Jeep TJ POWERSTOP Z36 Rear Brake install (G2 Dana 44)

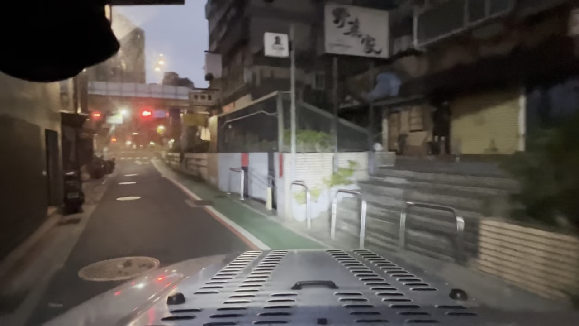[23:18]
Perfect timing Five, four, three, two,
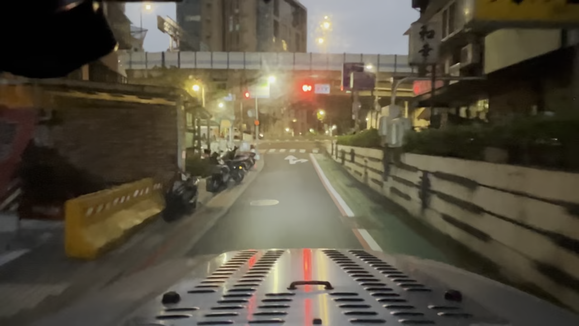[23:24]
one All right How lucky on the first one
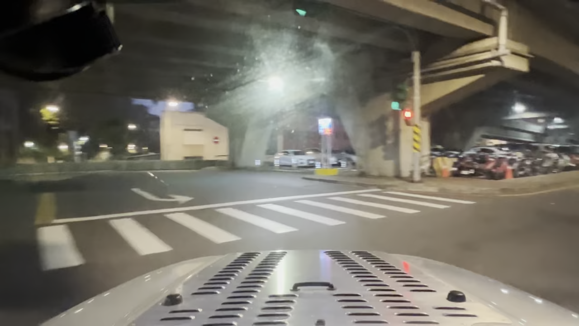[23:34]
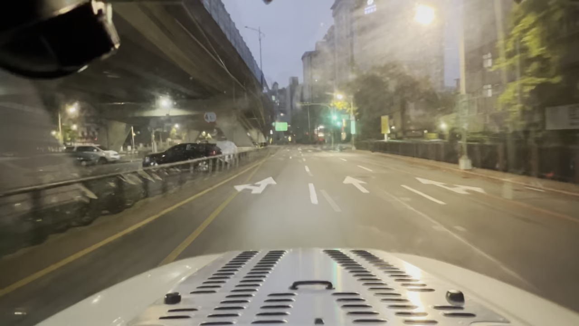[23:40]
Am I about to get lucky on the second one Oh, hell yeah
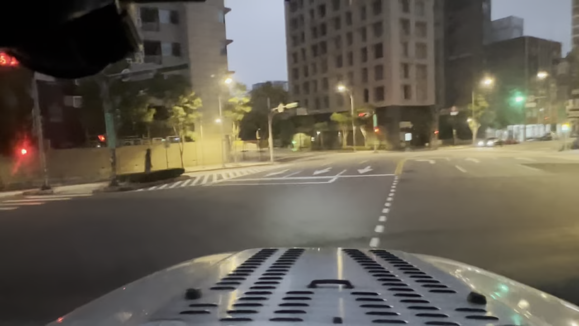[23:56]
Green lights all the way through, baby That's what I'm talking about All right, here we go Sixty